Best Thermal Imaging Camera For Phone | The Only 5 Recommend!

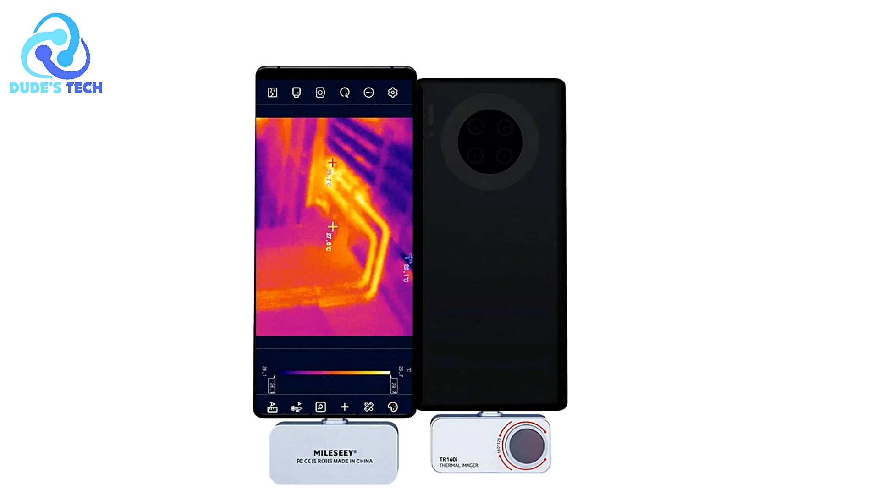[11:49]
The Milosee TR-160i Thermal Imaging Camera is an advanced tool designed for professionals who require precise thermal analysis, particularly in PCB circuit repair and other technical applications.
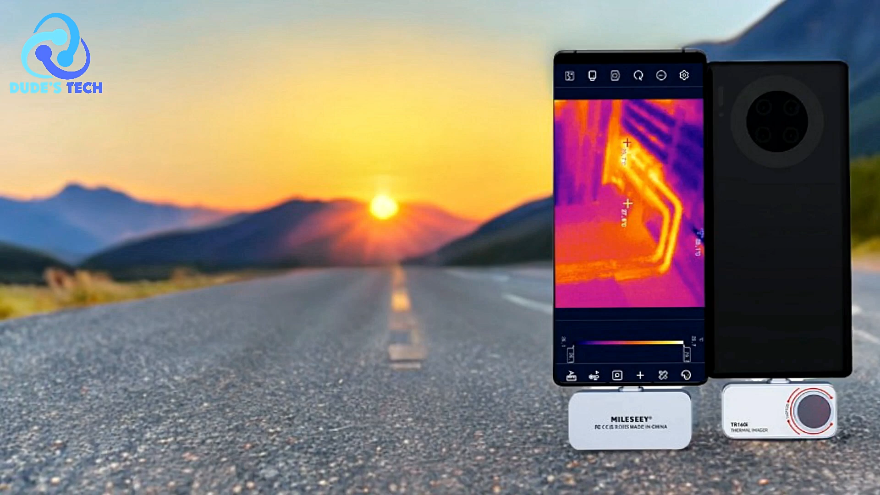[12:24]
Pros High Infrared Resolution One of the standout features of the Milosee TR-160i is its high-resolution infrared sensor.
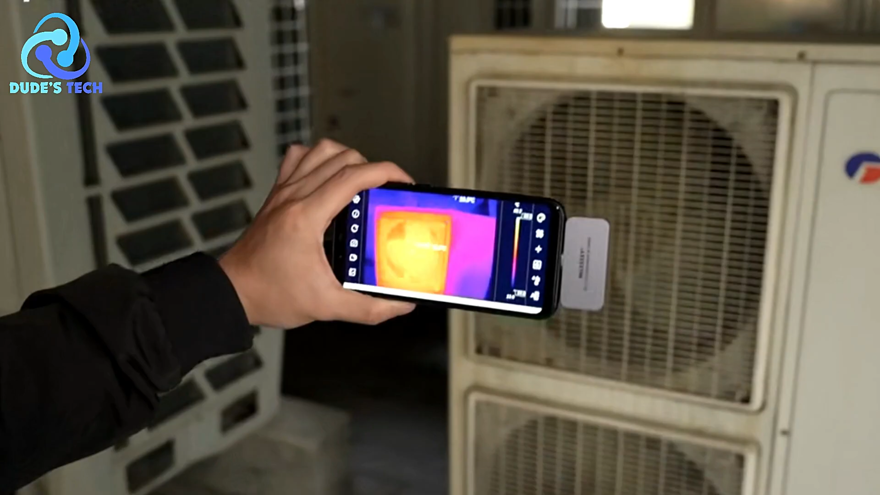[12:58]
easily attaching to an Android phone via a USB-C connection.
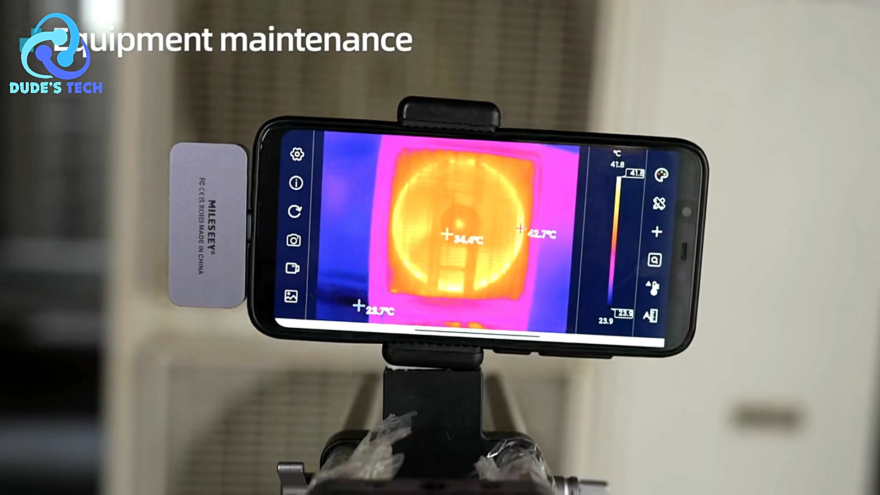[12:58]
On screen: scale top 41.8°C, scale bottom 23.9°C
Its compact size allows professionals to carry it conveniently,
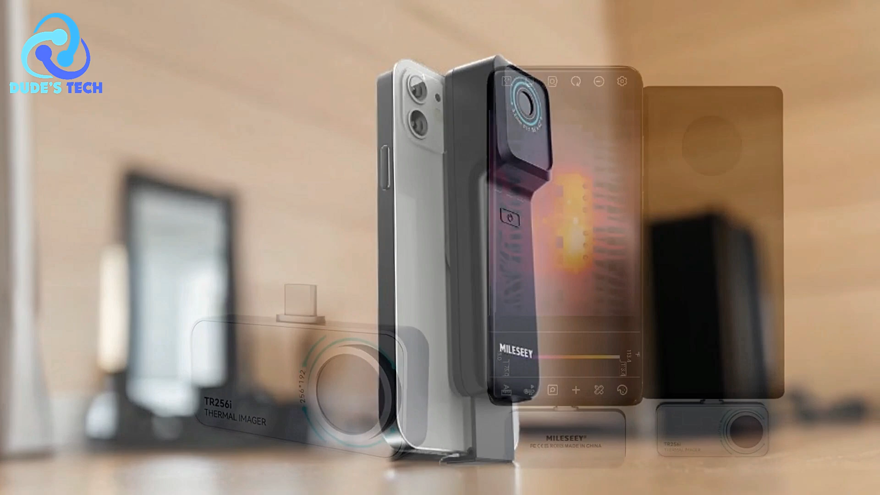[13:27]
faulty components, or overheating in a matter of seconds. This is crucial for identifying and repairing electronic components efficiently.
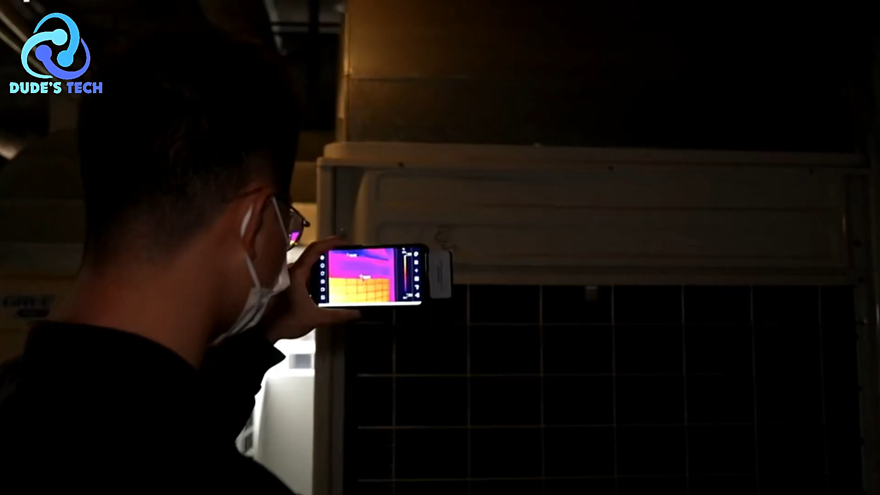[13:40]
Android Compatibility Designed to work seamlessly with Android devices,
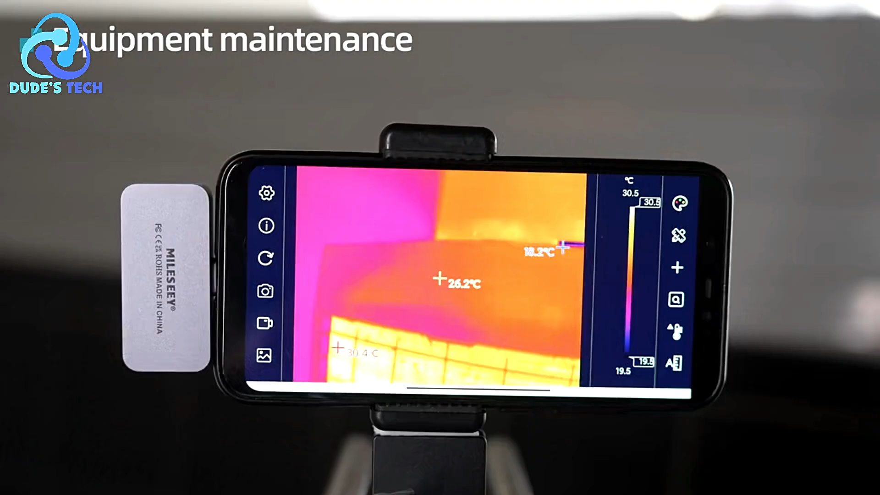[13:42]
On screen: spot 26.2°C, scale top 30.5°C, scale bottom 19.5°C
the Milosee TR-160i offers easy integration with your smartphone.
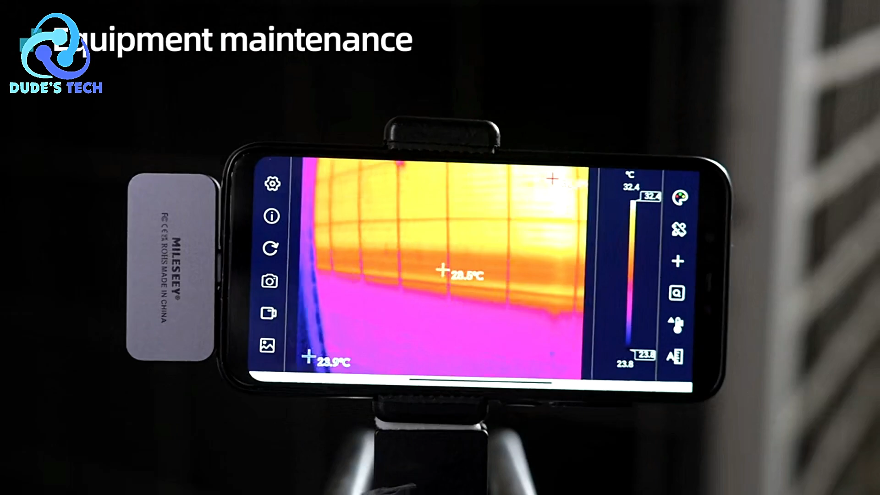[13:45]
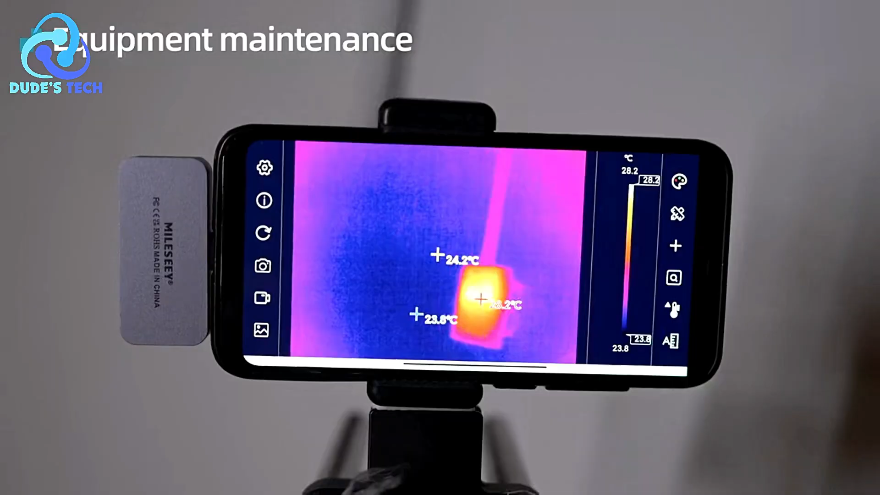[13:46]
On screen: scale top 28.2°C, scale bottom 23.8°C
This allows you to leverage the processing power and display capabilities
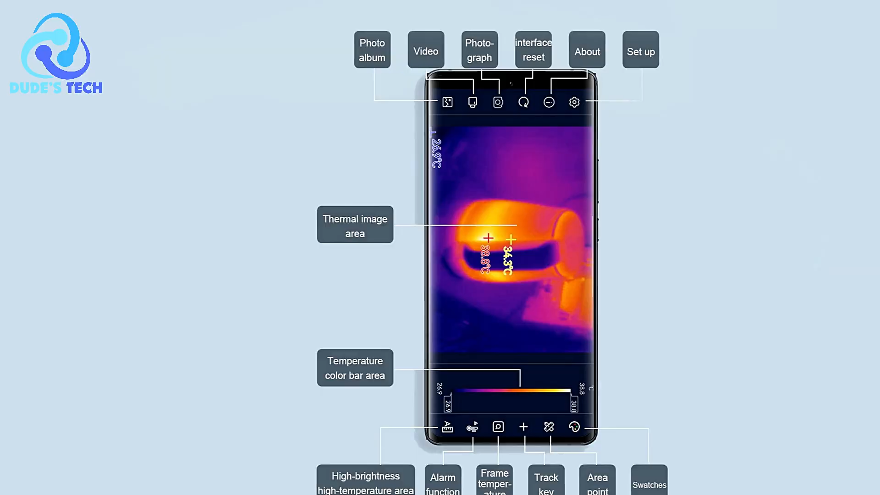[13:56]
The use of a smartphone also makes it easier to store, share, and process the data on the go.
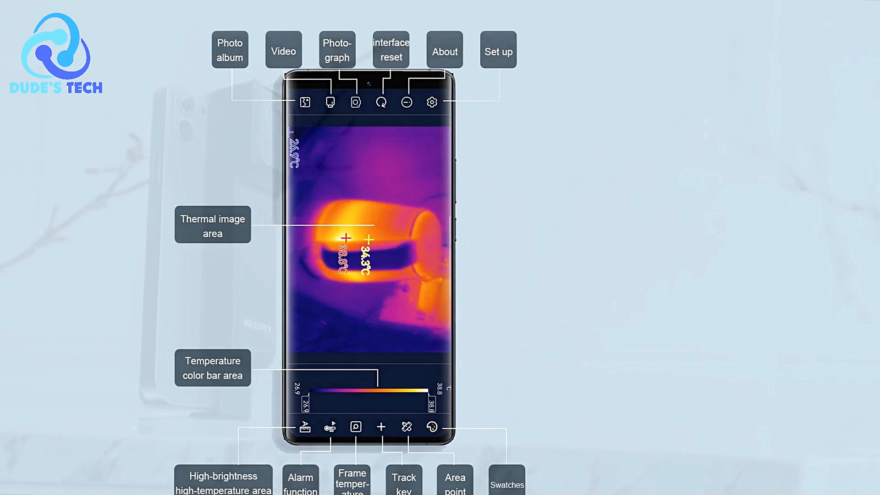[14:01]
Enhanced functionality for electrical repairs. The camera is optimized for electrical repairs, making it an excellent choice for electricians, HVAC technicians, and engineers who regularly deal with circuitry.
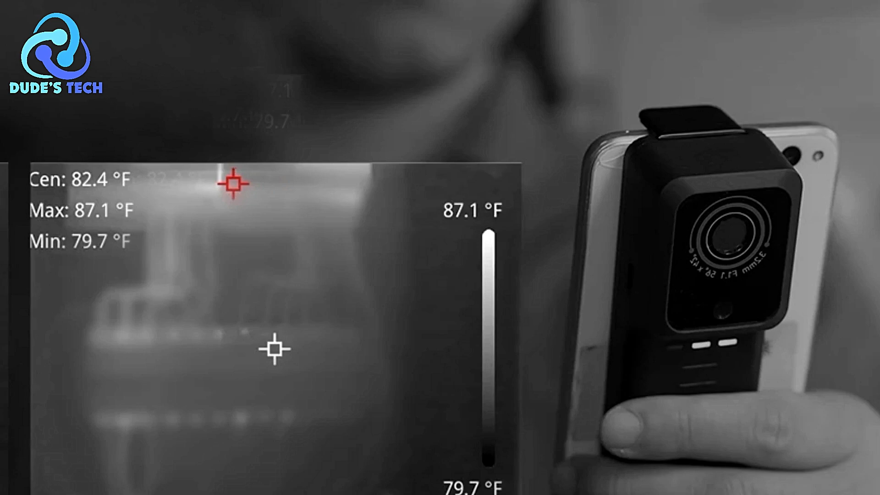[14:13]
On screen: spot 82.4°F, max 87.1°F, min 79.7°F, scale top 87.1°F, scale bottom 79.7°F
Whether you're troubleshooting power surges, identifying overheating components or inspecting wiring,
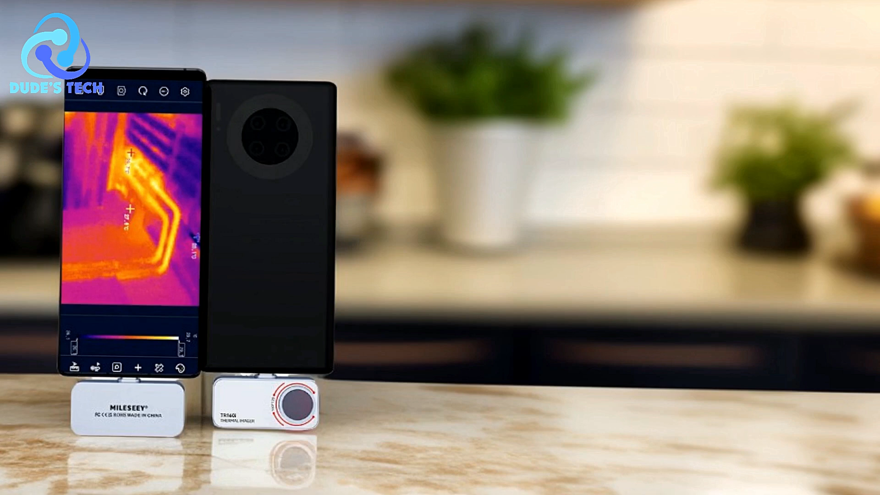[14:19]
the Milosee TR-160i provides accurate thermal readings to support fast, reliable repairs.
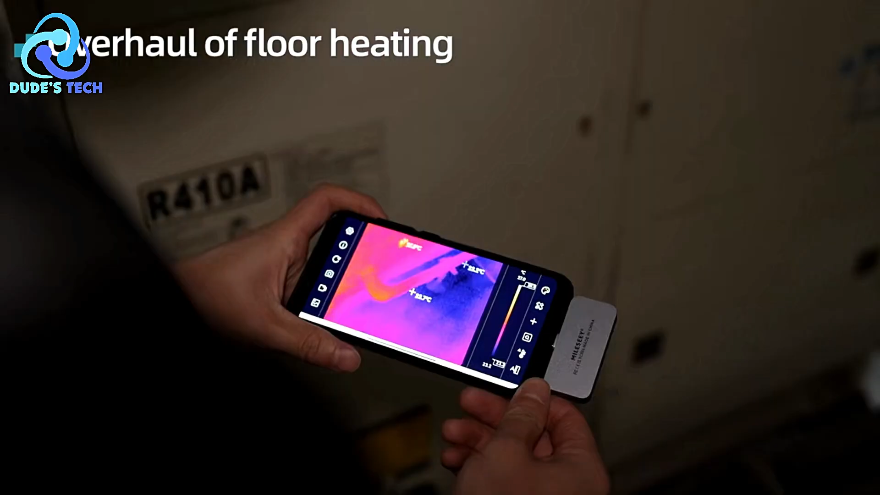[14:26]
Cons. Basic Imaging Features.
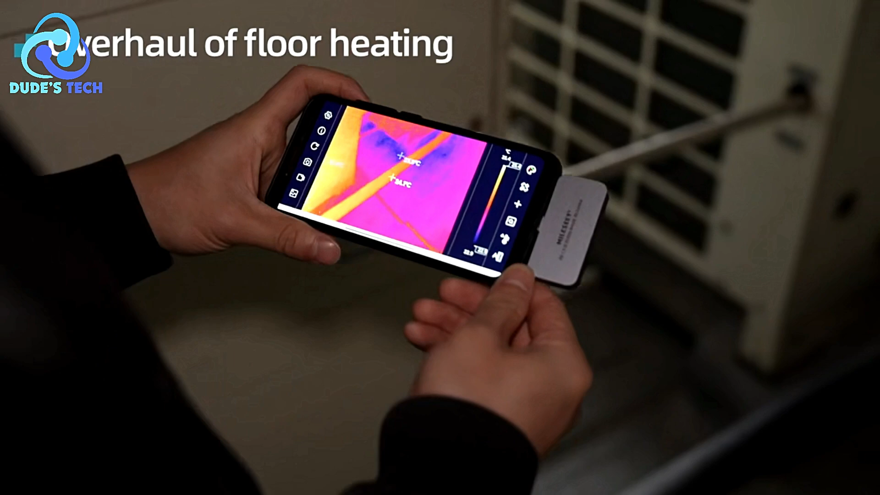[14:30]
While the camera provides clear thermal imaging, it may lack some of the advanced features found in more expensive standalone models,